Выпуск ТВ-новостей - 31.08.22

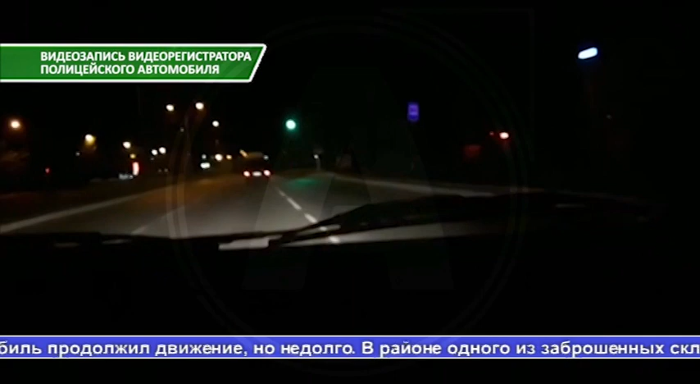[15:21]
В районе одного из заброшенных складов машина остановилась, и из нее вывезли два людей, водитель и пассажир, которые попытались сбежать от полицейских. Однако им это не удалось. Молодые люди 25-19 лет были задержаны. В ходе разбирательства выяснилось, что горожане угнали автомобиль из двора дома по улице Кабланды-Батыра.